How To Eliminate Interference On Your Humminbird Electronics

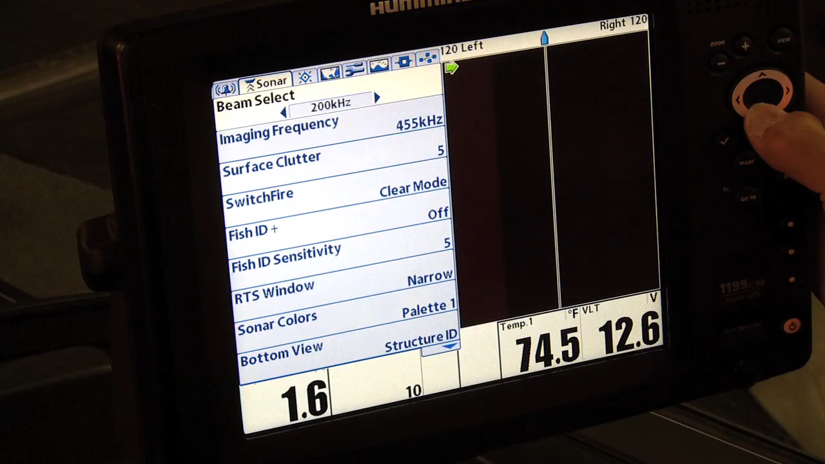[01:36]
On screen: water 74.5°F
So go in there and you can mess around with that a little bit and you can eliminate interference that way as well.
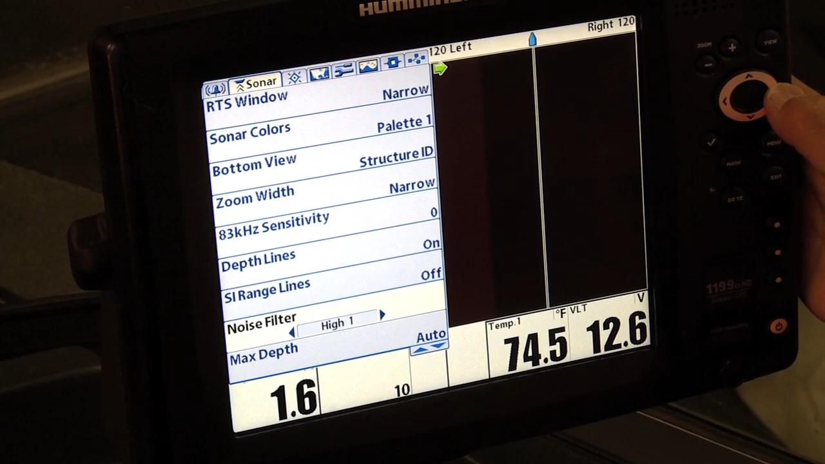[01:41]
On screen: water 74.5°F
And there's one more thing you can do and I'll tell you what I think it might be the most important thing you can do.